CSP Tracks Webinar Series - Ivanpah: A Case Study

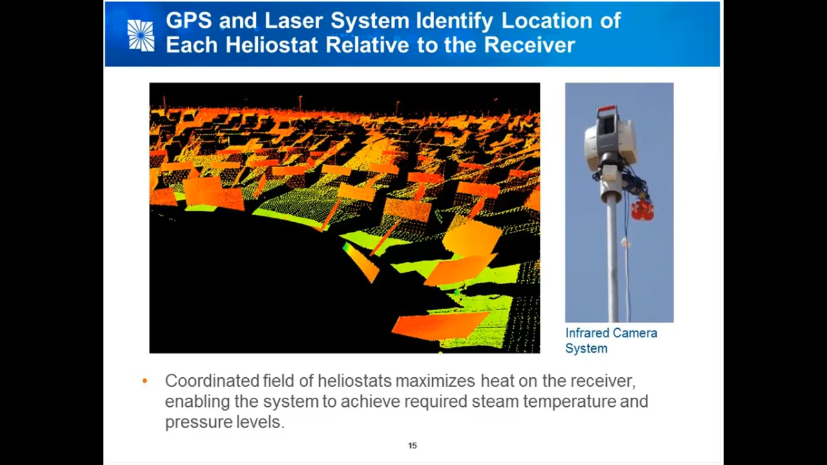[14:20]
We are taking GPS information about the location of each individual heliostat, and then we use this infrared camera system. So we are doing continuous monitoring of the solar field and calibration on a constant basis as we go throughout the day. So let's look a little bit here at the receiver. The solar receiver, this is an image I'm going to show you first of our R&D facility when we originally went out and developed this project. And here you see the receiver and a superheater. As I mentioned, Ivan Pah actually has a reheater, although we have found in future designs a reheat function simply is not necessary. But we are using our system to maintain constant monitoring.